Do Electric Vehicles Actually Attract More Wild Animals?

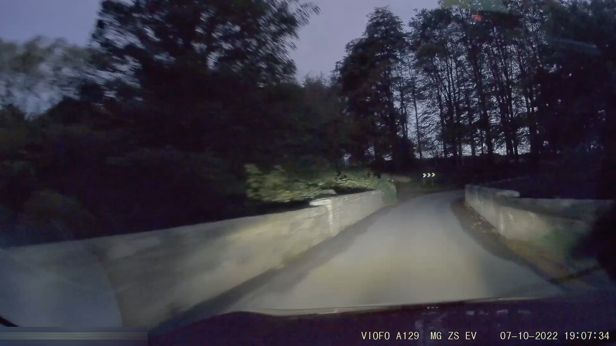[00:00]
Just saving a few quid, driving quietly to my nice local rapid charger. What could possibly go wrong? Wait, what? Where did that come from? Ah! Yeah, I didn't swear there at all. I've not honestly read up this. Really, I haven't.